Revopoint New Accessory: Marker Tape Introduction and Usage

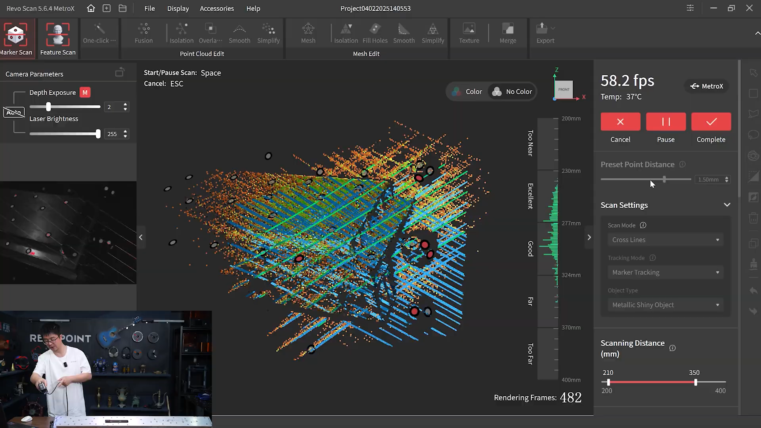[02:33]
Like I can even shovel the half dome half in this metal piece so I can provide better tracking for me. And also somewhere Travis didn't cover with the marker tape on the table I can just easily place another dome there.
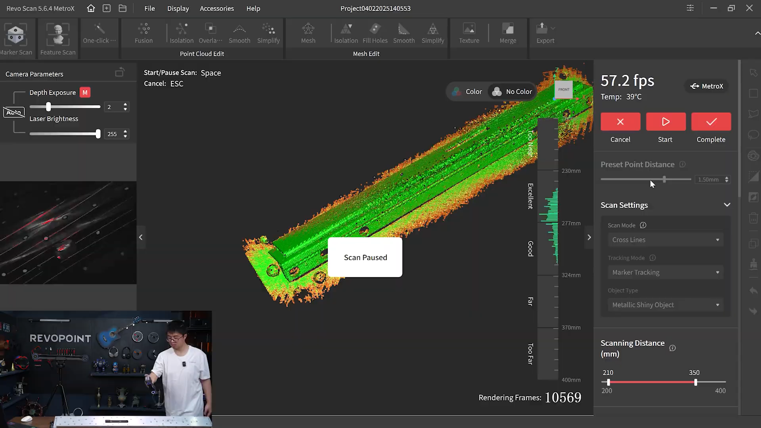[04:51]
Okay, that's a good 10,000 frames.
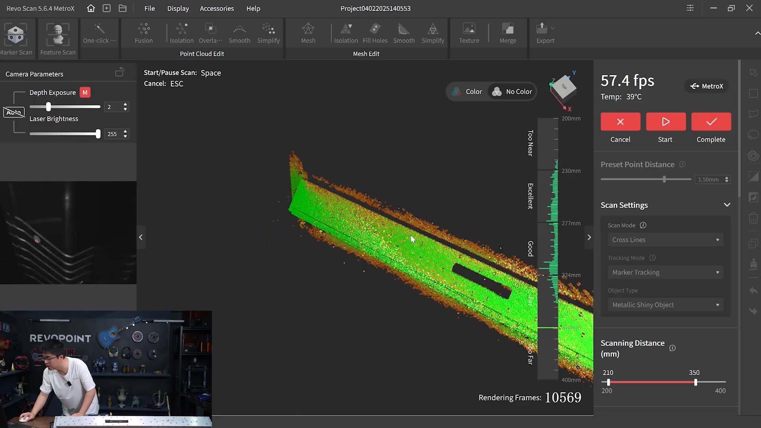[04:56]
So, yeah, looks all good to me.
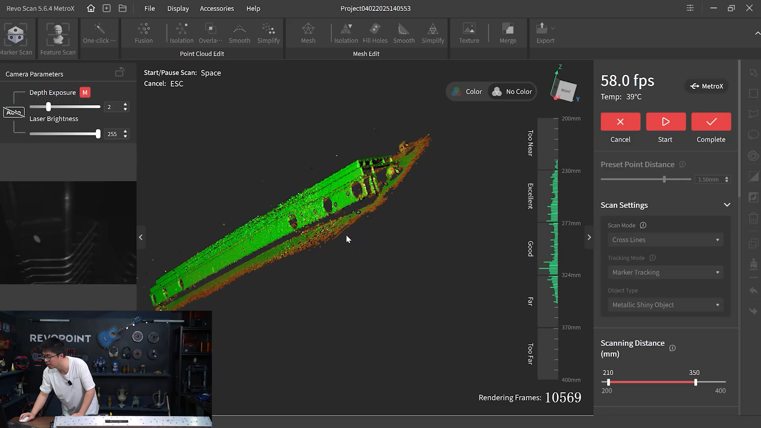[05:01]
Save it and start another scan. Alright, here we go for the second portion of the scan. Ash just got finished with the one side.
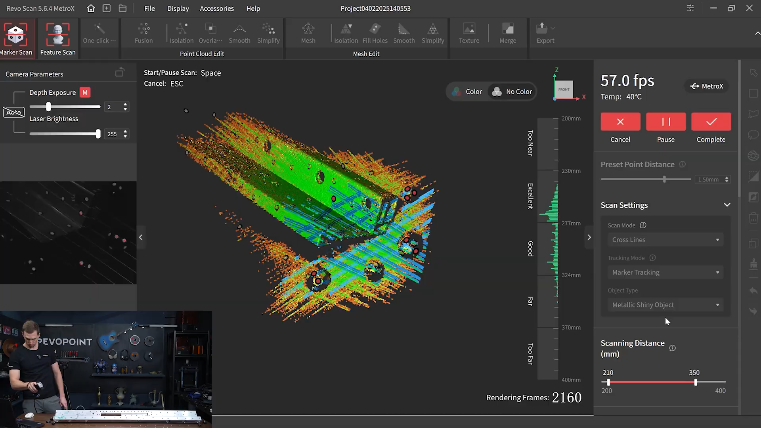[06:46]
So yeah, here I'm really trying to get those edge pieces,
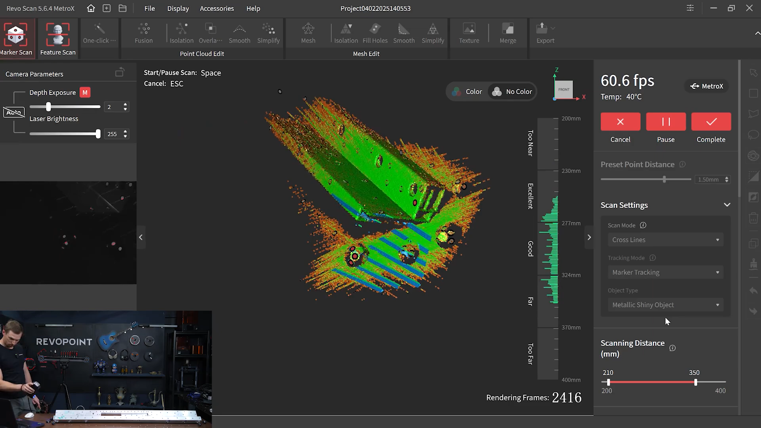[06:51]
because those will be the two existing sides, you know, that are consistent with both scans so that we can merge it easier.
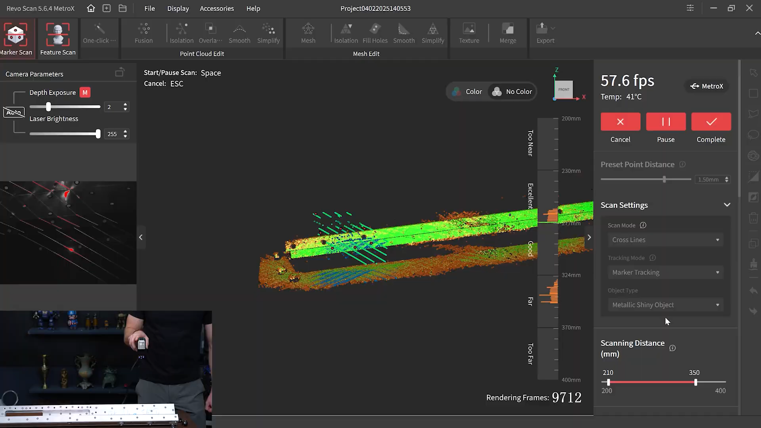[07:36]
And I'm really seeing the benefit of having that marker tape that we added also to the table,
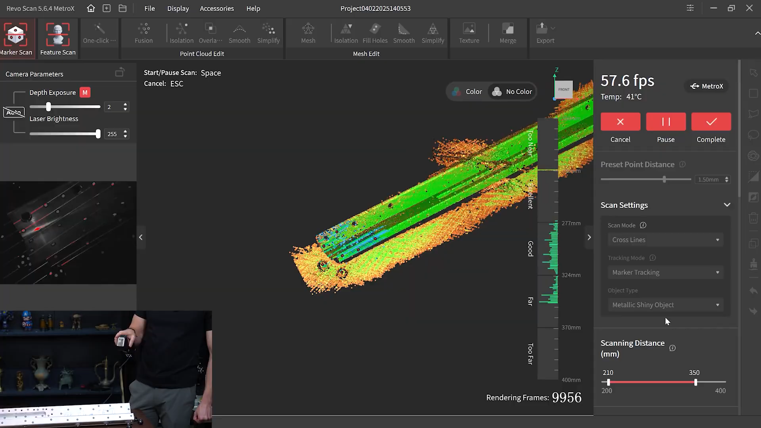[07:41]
kind of acting as a magic mat in that way. Just for giving the scanner a few extra pieces to track.
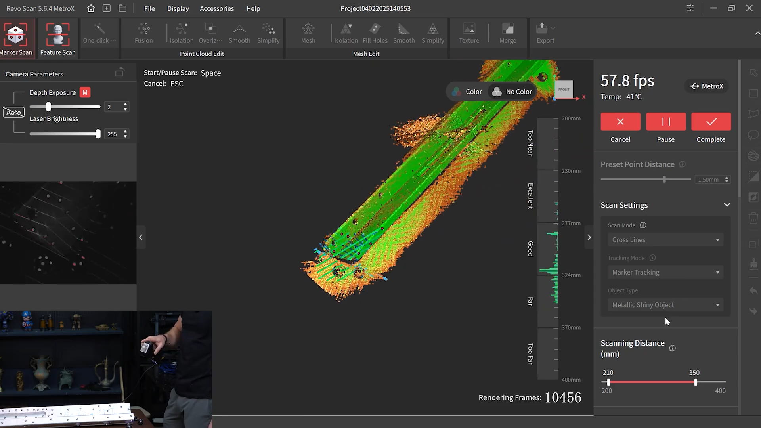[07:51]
It's definitely helpful. So here we go, again on this end, I want to spend a little more time